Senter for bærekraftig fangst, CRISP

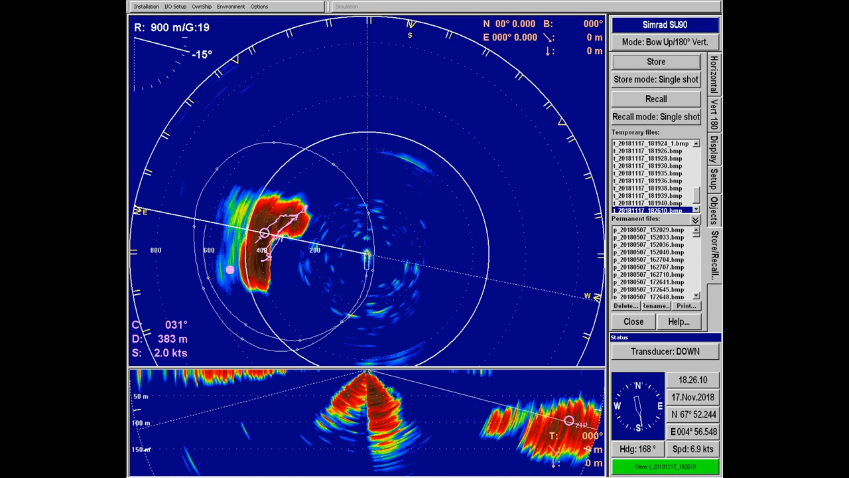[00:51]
Videre lages det rutiner for kalibrering og programmer for dette inne i sonarene,
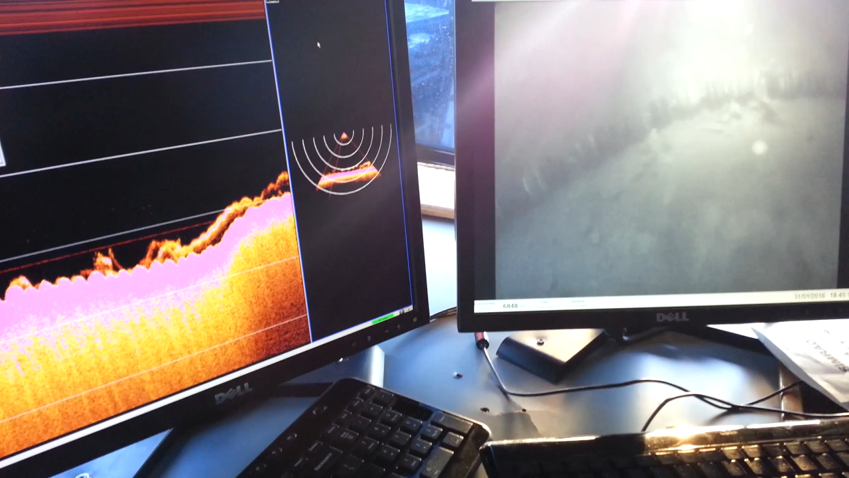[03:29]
I CRISP har Kongsberg Maritime Simrad utviklet et overvåkningssystem som sender video fra trålen til styrehuset i samtid.
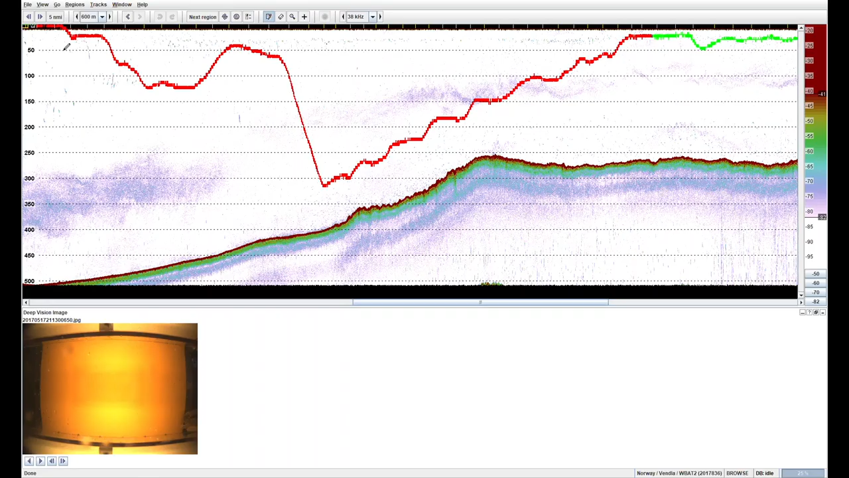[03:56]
Deep Vision-bilder kan også vises i programvare for å verifisere art under tolkning av akustisk data for bestandsovervåkning.